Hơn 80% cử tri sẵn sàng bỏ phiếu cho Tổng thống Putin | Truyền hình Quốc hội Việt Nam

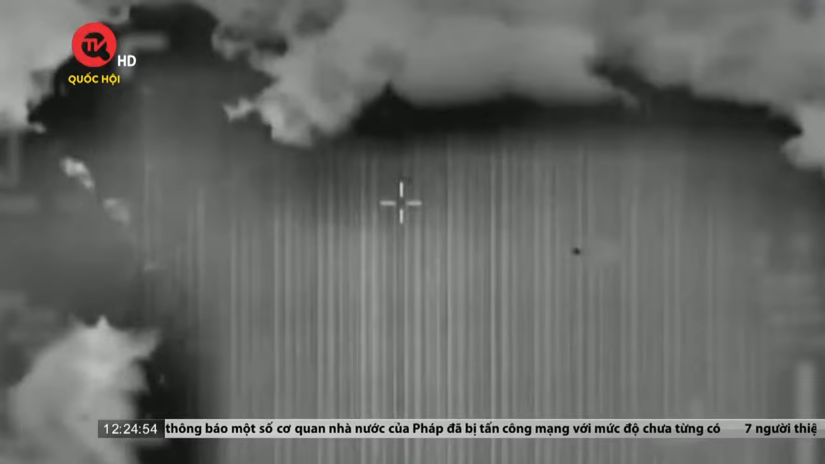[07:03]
Còn tại mặt trận phía Bắc, truyền thông Israel cho hay pháo binh và máy bay chiến đấu của quân đội nước này đã tiến hành nhiều đợt bắn phá vào hàng loạt vị trí của lực lượng Hezbollah ở miền Nam Ly bằng.
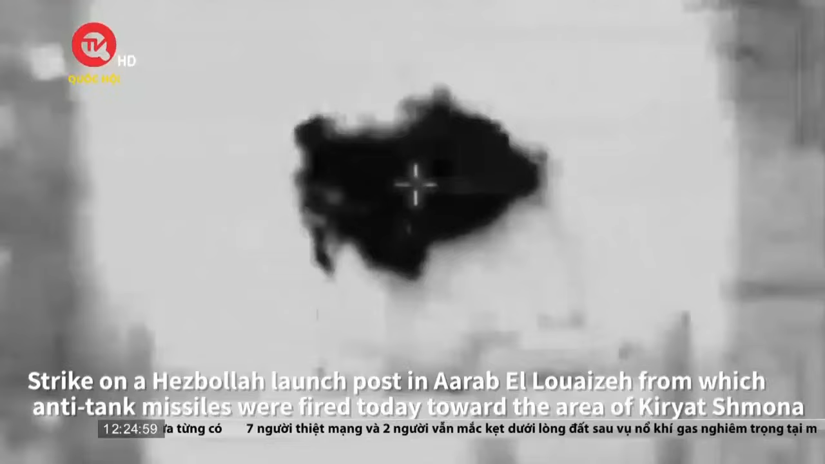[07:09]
Mục tiêu tấn công là các tòa nhà và cấu trúc quân sự được Hezbollah sử dụng,
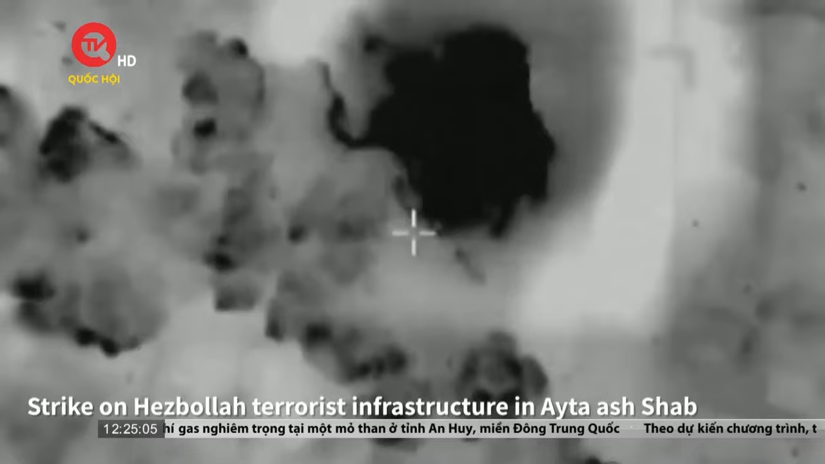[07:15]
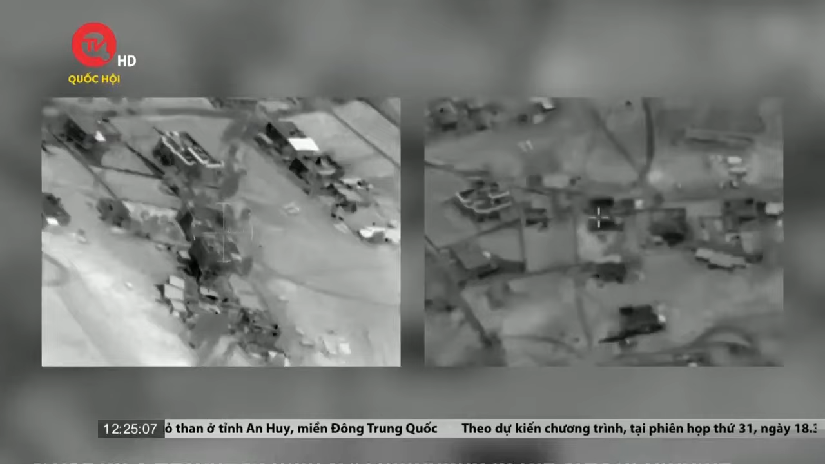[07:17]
cùng một số địa điểm mà nhóm vũ trang Ly bằng chuẩn bị thực hiện các cuộc tập kích tên lửa sang lãnh thổ Israel.